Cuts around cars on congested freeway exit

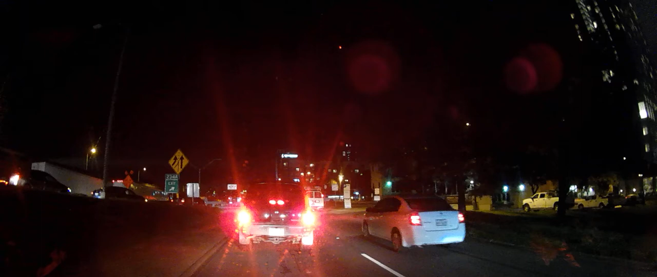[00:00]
We don't need to be in the left lane because we're not getting on the freeway. All these people are going to try to filter through, which is going to be coming up.